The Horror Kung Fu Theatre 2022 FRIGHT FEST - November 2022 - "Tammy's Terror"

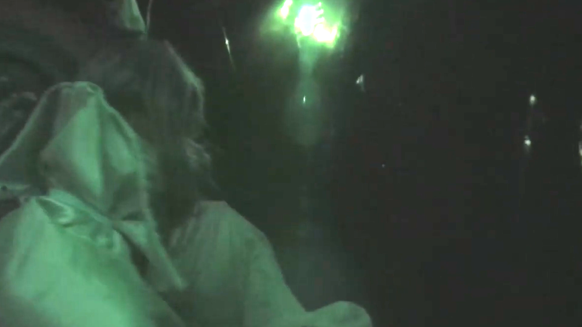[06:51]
We got a knife just hanging out right here trying to stab me.
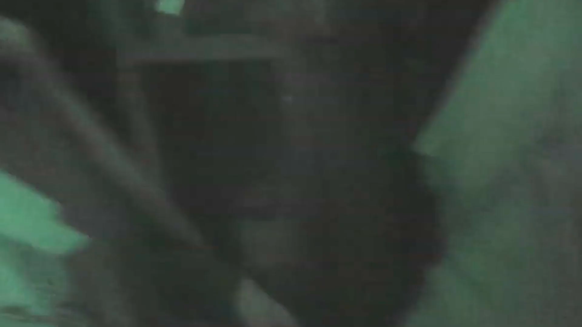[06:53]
I don't even know if it's a real person or not.
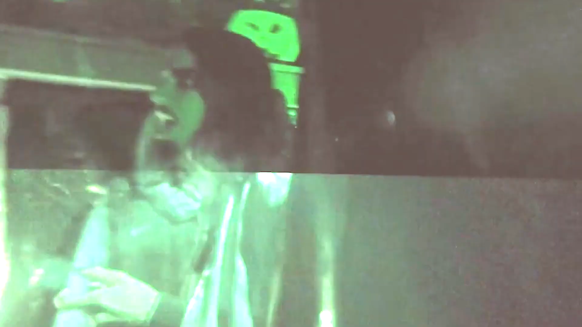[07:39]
As ghouls creep up inside, behind you,
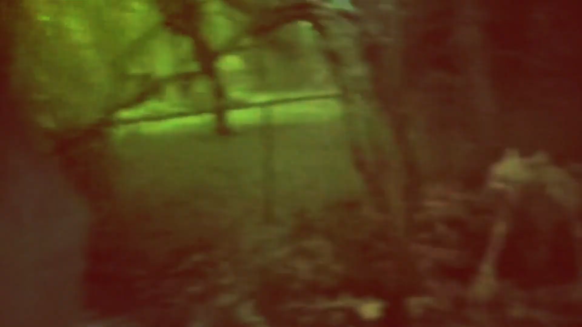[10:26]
Wow, look at this cool guy. Oh.
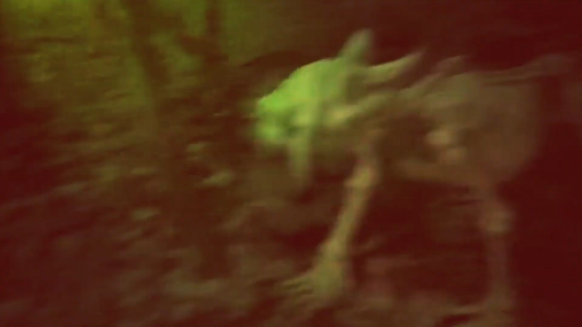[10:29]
What could be lurking in the trees?
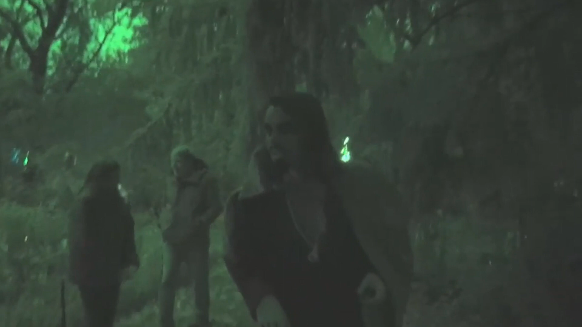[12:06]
I don't know what this is, but... Oh, there she is again! Beware!
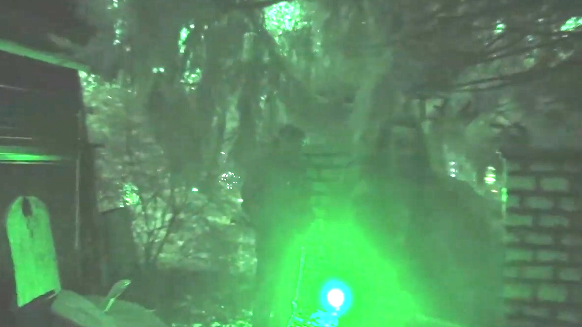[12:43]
And then here you shall see some beautiful artwork from the band The Death Cat.